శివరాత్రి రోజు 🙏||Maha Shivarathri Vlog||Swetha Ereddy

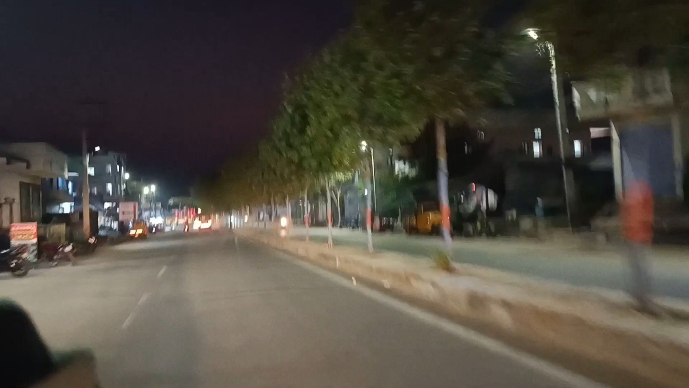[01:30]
ఎందుకంటే బైపాస్ రోడ్డు మిగతా రోడ్లన్నీ కూడా కవర్ చేసిన,
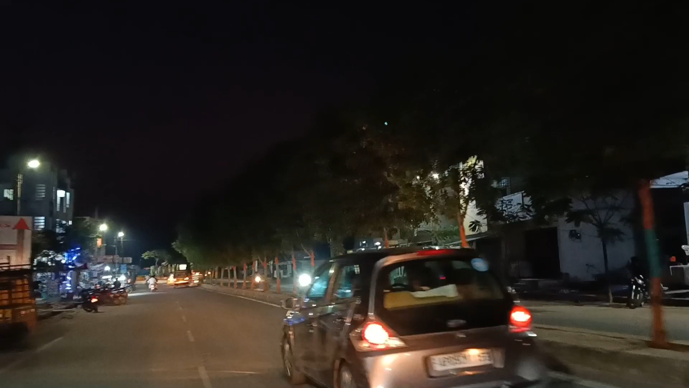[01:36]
ఎందుకంటే ఊళ్ళో లైటింగ్స్ ఎట్లున్నాయి చూద్దామని చెప్పి పోయినాము.
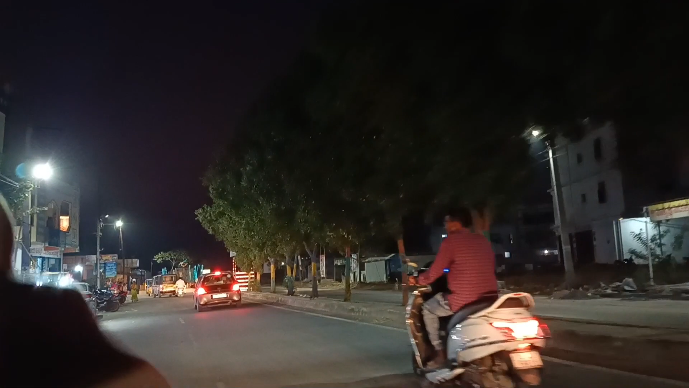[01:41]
ఎక్కడెక్కడైతే మనకి చౌరస్తాలు లేకపోతే 3 బజార్లు ఉంటాయో అక్కడ కొంచెం హైలైట్ చేస్తారు, లైటింగ్ కొంచెం ఎక్కువ ఉంటుంది.